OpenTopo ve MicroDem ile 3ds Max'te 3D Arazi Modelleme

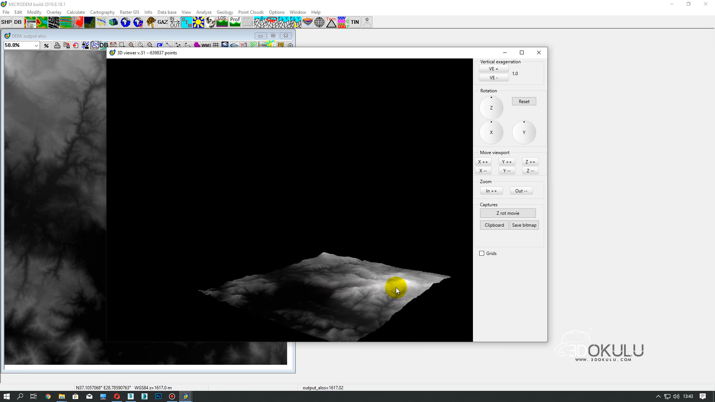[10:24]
Şu şekilde file save map, save image diyebilirsiniz bu arada.
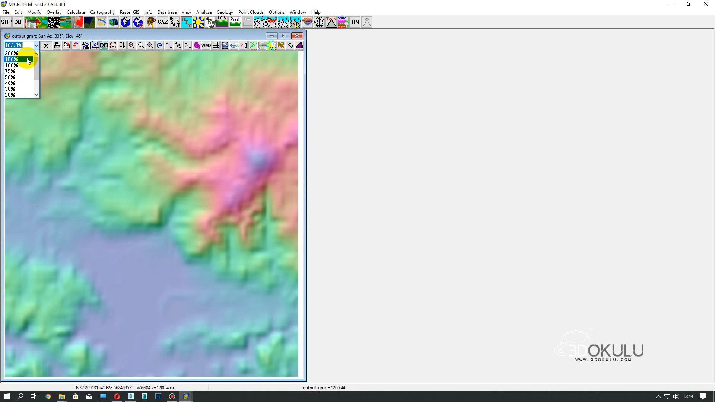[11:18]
Daha düşük çözünürlüklü. İstediğim gibi değil. İşimi görmeyecek. File.
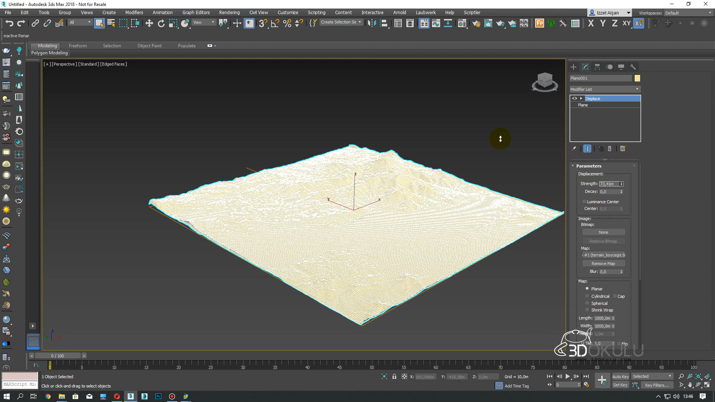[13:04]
Görüyorsunuz. Arazi oluşmaya başlıyor. Şu şekilde göz kararı şu an yapıyorum tamamen. Bakın şu suyun olduğu bölümler arkadaşlar. Bu da diğer tepe kısımlar.
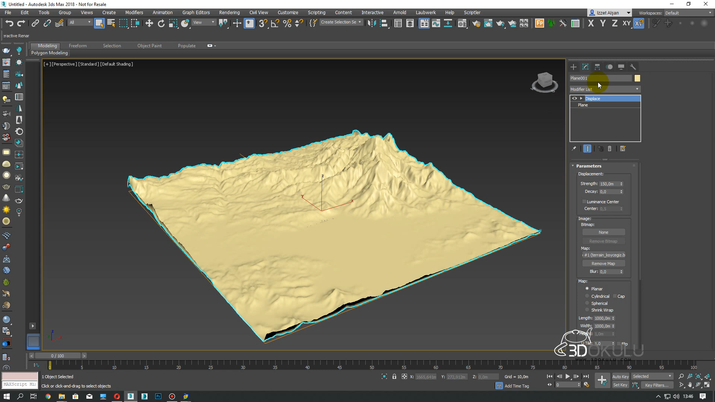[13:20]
Şimdi bununla birlikte şunu şöyle bir clay modunda göstersek.